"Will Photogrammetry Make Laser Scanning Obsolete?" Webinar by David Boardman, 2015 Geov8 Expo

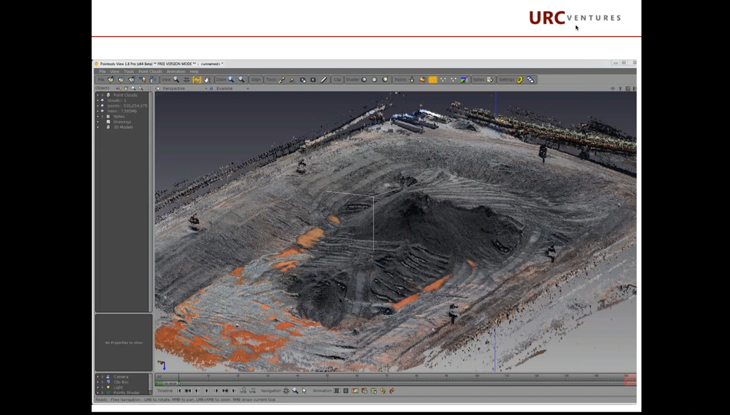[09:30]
It's becoming more and more commonplace, more and more state of the Walmart. This is going to be choppy, but we'll hopefully give you a sense of the end 3D reconstructed product from drone imagery.
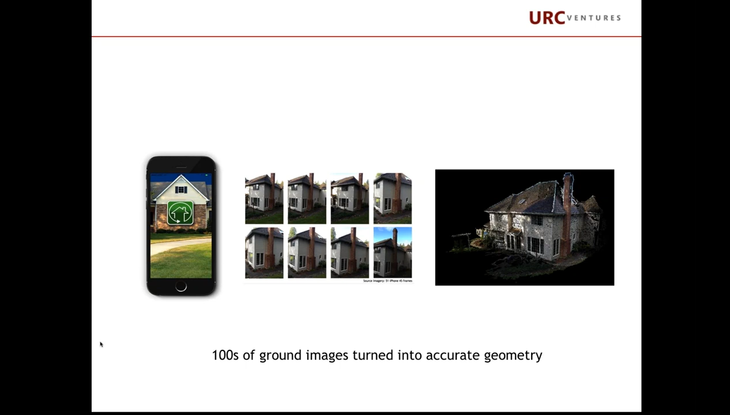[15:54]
and then be able to automatically turn that into accurate geometry for that building structure. Imagine there's lots of engineering use cases